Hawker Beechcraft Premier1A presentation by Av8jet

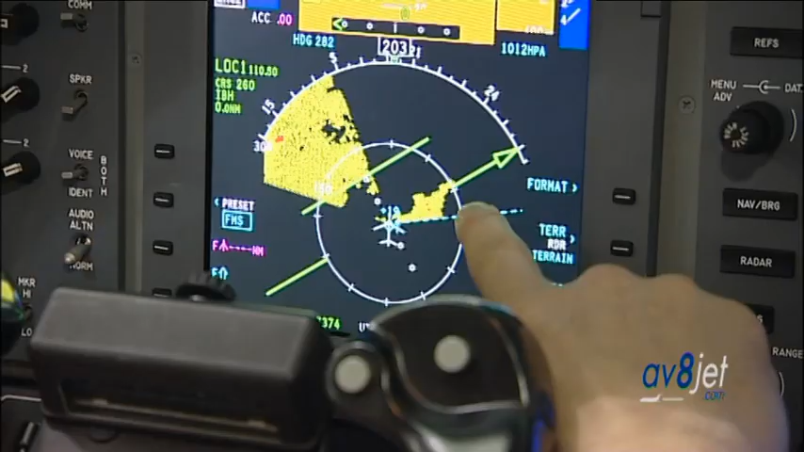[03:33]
Enhanced Ground Proximity Warning System and Ground Radar are all standard on this aircraft.